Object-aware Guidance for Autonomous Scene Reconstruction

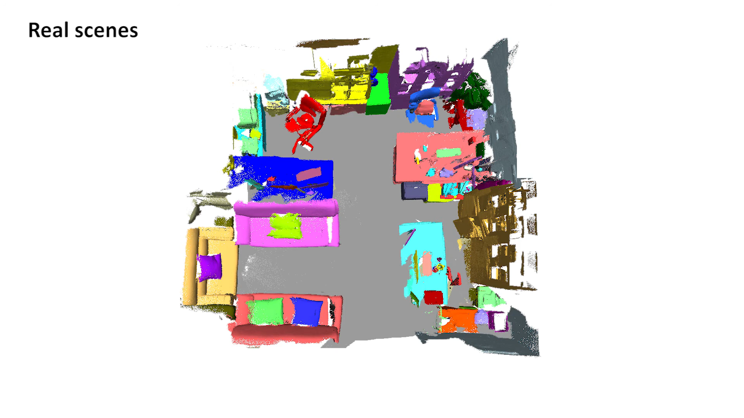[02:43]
This shows the autonomous scanning process on a meeting room.
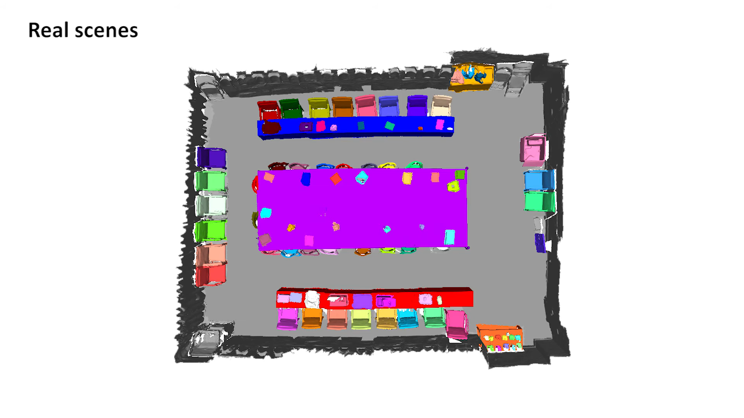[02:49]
This shows the autonomous scanning process on a rest area.
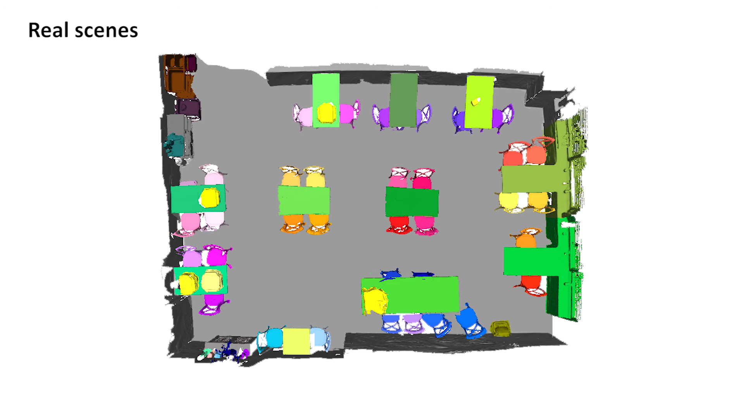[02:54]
This shows the autonomous scanning process on a small shop.